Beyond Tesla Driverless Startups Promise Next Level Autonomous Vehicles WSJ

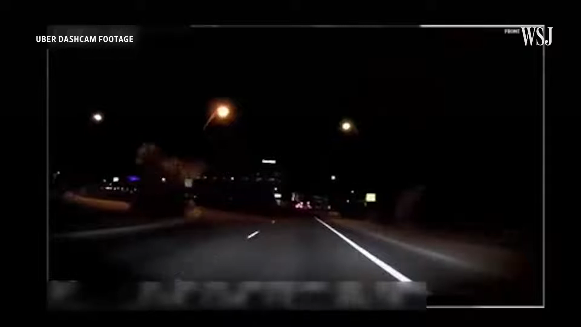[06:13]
After a fatal crash in 2018, where a car's built-in automatic emergency braking system was disabled,